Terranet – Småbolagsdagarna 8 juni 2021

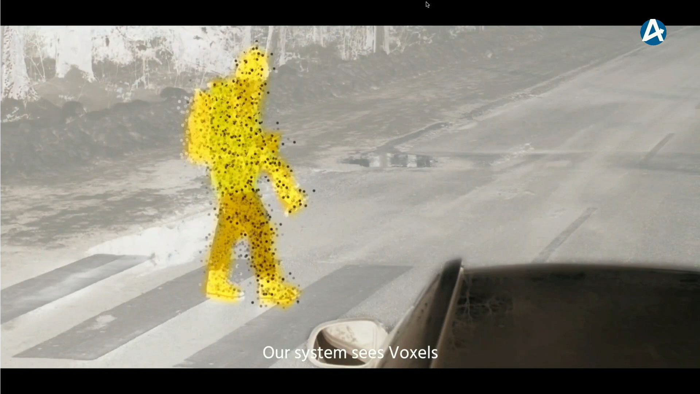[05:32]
system sees voxels that pop out they can start responding to that immediately. Due to voxel flows the laser scanner the sensor
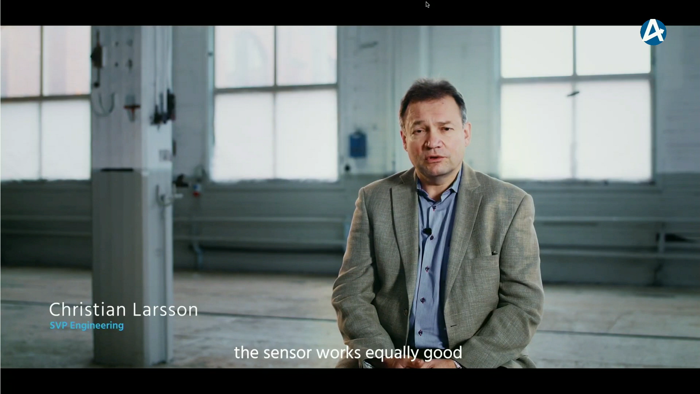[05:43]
works equally good at daytime as well as nighttime.
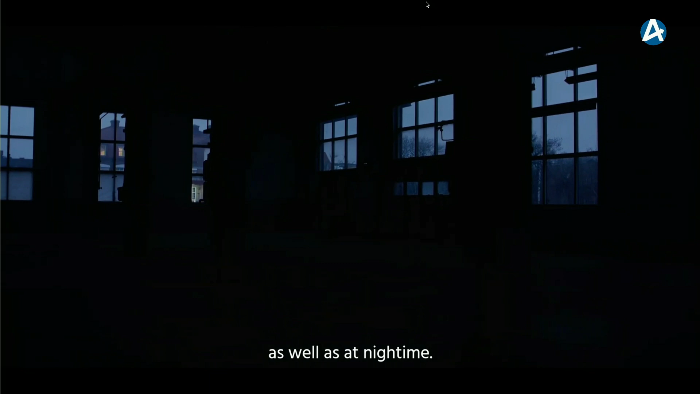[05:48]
What we want to achieve with this technology is is to provide
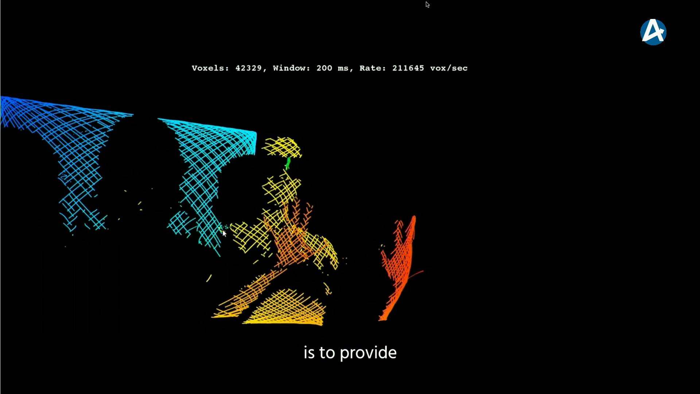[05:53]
a sensor system that actually improves on on already very good technology but there are some additional benefits to to be taken here.